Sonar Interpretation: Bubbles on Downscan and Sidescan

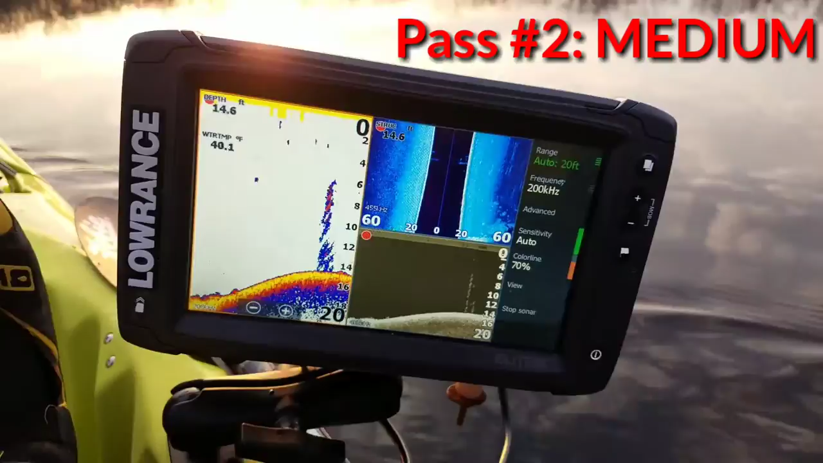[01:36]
On screen: water 40.1°F
If you go over it real slow, it just looks like diagonal lines, so let me try to do that. Oh, maybe there's some fish behind them.
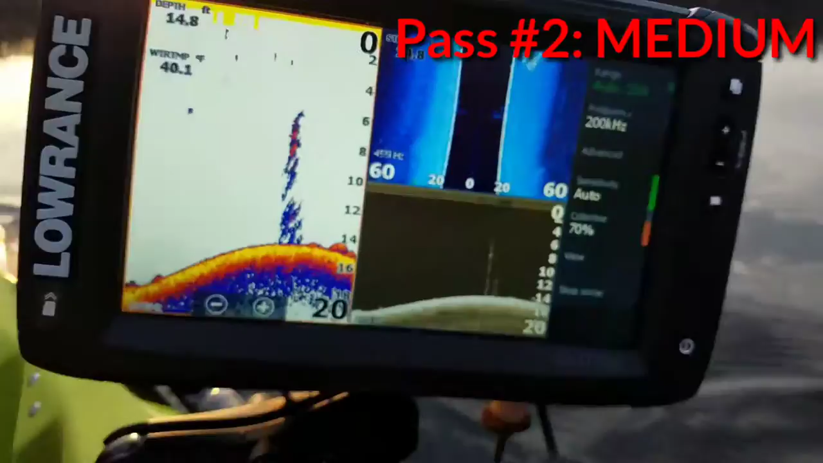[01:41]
On screen: depth 14.8 ft
Okay, there's a bubble straight ahead. Kind of see them.
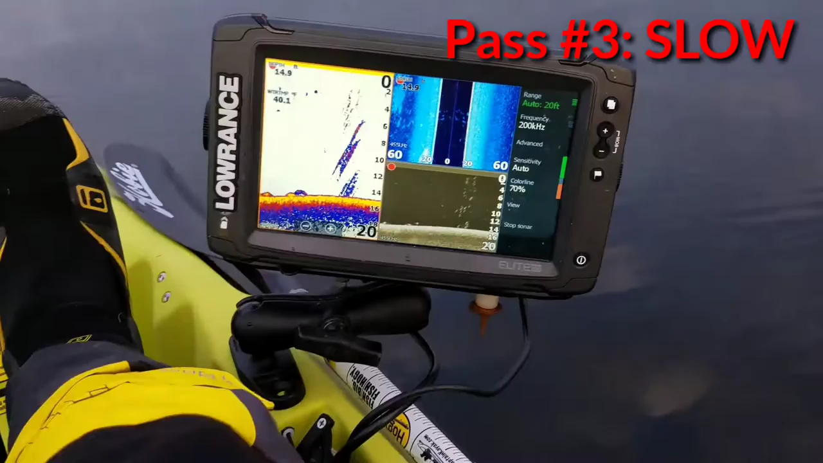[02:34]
So that's what bubbles look like on a Lowrance Elite TI.